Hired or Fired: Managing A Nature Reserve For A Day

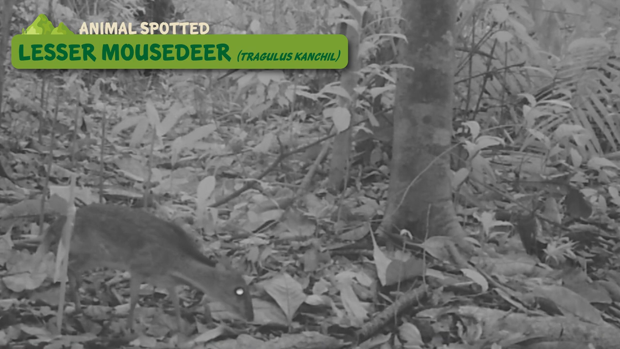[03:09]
And once it detects movement, it will take either a photo or video according to the settings you have set.